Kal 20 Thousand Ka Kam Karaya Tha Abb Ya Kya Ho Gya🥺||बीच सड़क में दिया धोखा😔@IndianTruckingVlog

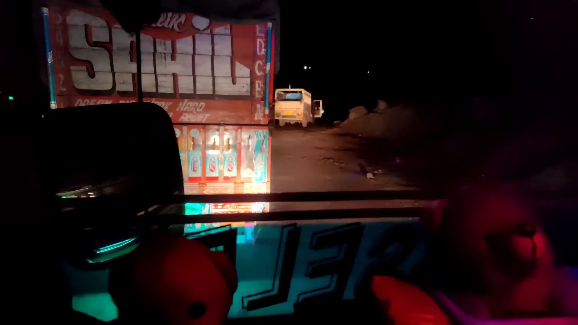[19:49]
अब कर रहे हैं वेट, जाम यहाँ से चलेगा, जैसे ही यहाँ से जाम थोड़ा थोड़ा चलेगा तो हम भी इनके बीच में चल पड़ेंगे।
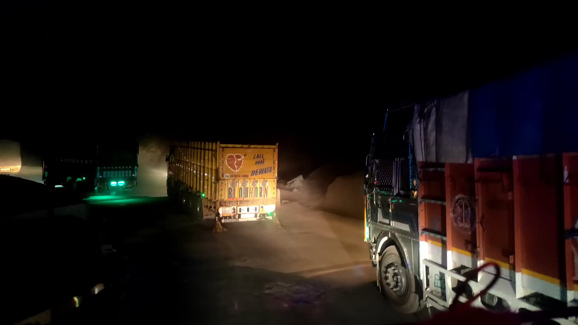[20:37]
पहुँच चुके हैं भाई डेंजर नंबर 1 पे, यहाँ से ऊपर से पत्थर कितनी बड़ी है,